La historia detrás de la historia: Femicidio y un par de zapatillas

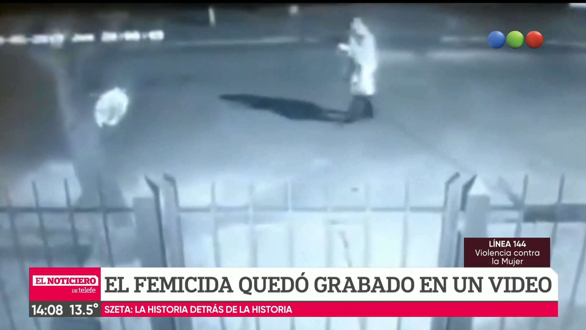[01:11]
Viene caminando Karina y vamos a ver al trote detrás de ella al criminal. Que ya va corriendo con la decisión tomada, capucha para cubrir su cara y acto seguido, la fuga. Son apenas tres segundos en los que Karina tiene al criminal por detrás, al trote va, eh.